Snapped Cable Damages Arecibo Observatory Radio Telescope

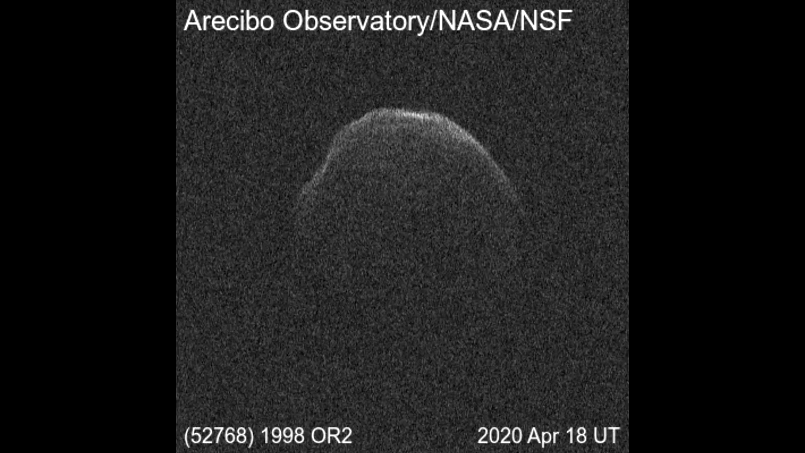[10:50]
to get there and come back is longer than they can keep a target inside their plus or minus 20 degree cone so there's a limit the to all this yeah